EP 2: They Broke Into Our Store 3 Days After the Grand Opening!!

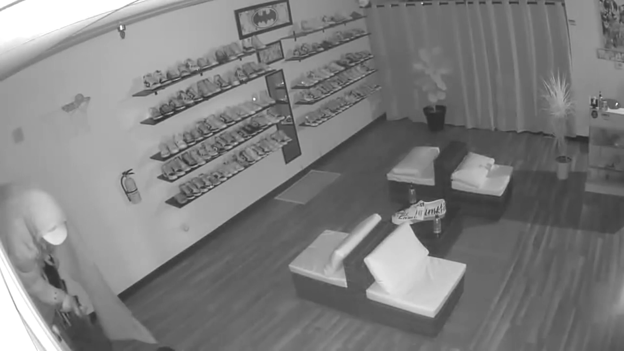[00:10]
so this is when the guy breaks in and i overall i feel like on my i'm on my phone because i get notification through my phone so as i'm seeing notifications get through my phone like why the hell am i getting
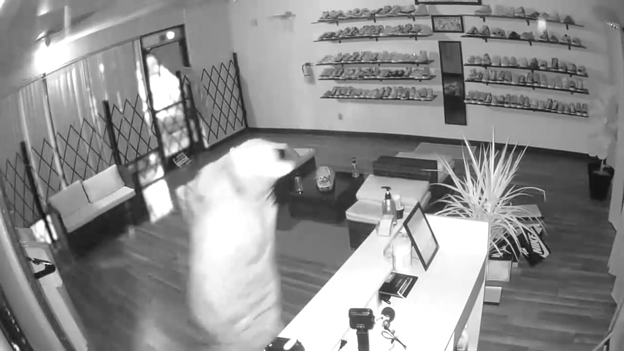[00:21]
inside cameras like going off and this is going on while i'm at work and
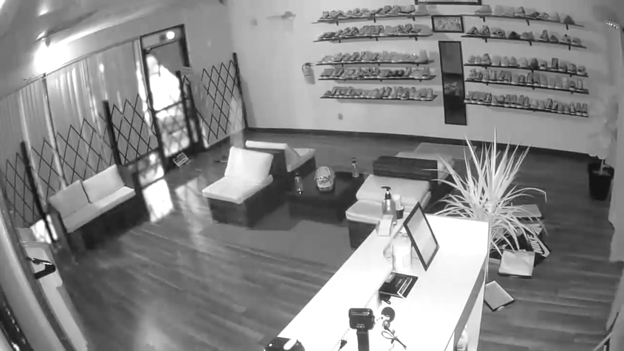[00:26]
i'm panicking so i call the cops and all that all this he was in there for